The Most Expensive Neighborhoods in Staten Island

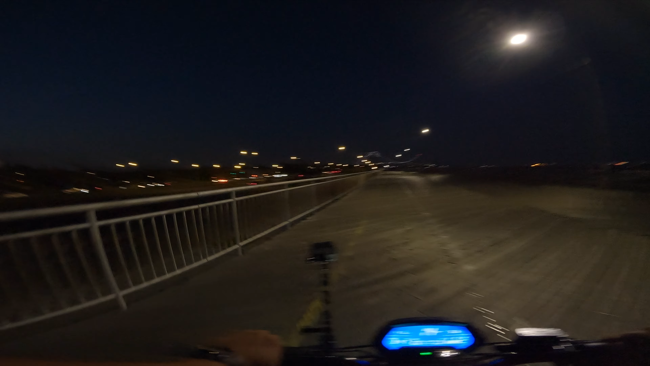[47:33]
let's put some pep in this. That 10 miles an hour is too slow, I think, even for a bike trail. People stay right, we should be good. It's the people that are on the bike trail we gotta worry about. 13 miles an hour, and I still feel like that's fast.
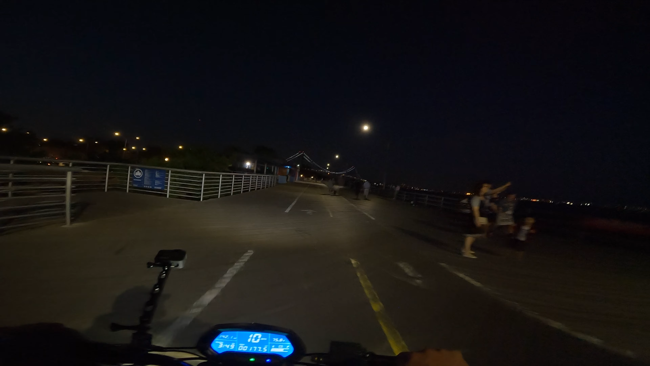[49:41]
So that's why I keep it off. Unless, of course, there's people on the bike trail.
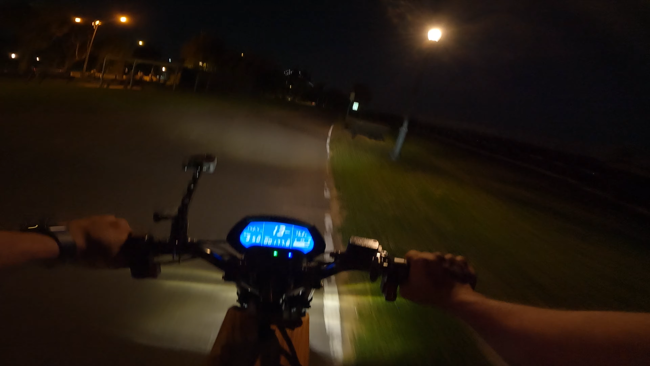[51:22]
So this boardwalk does come to an end. There's a point where you will not be able to go anymore. You'll have to turn around. But it's a great place to take pictures. That bridge is pretty. I won't go all the way to the end, but it is coming up shortly.
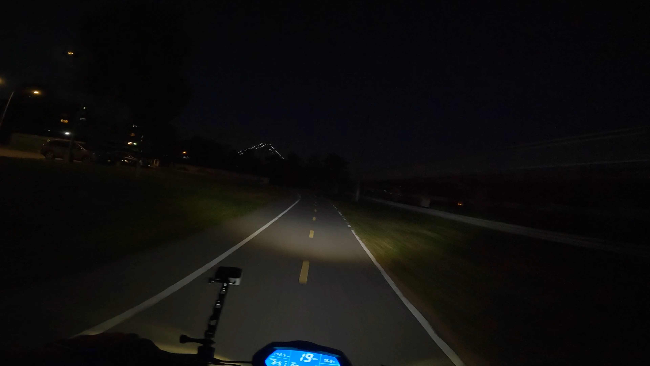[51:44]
What I will do is there's a ramp that leads you down to the bike trail that takes you to the Arizona Bridge. That's where I'm going. I'm down to 75.6 volts, 13 miles an hour. Hit that 74 volt mark and I am heading home.
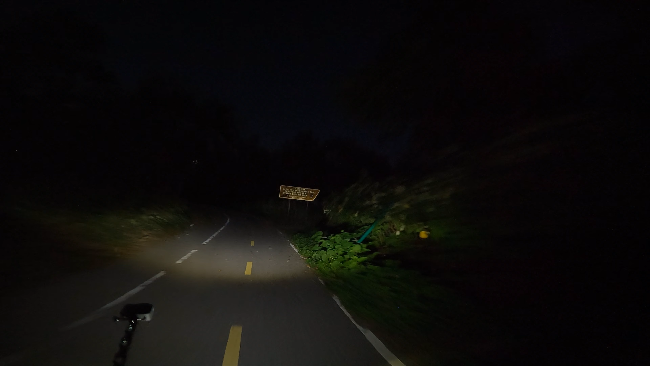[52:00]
Just be careful when you come down this ramp because it's usually filled with sand. Not today, thank God. And boom. Bank right. Jump back on the bike trail. And take that bike trail to the bridge. It's real dark here, so I'll keep the light on.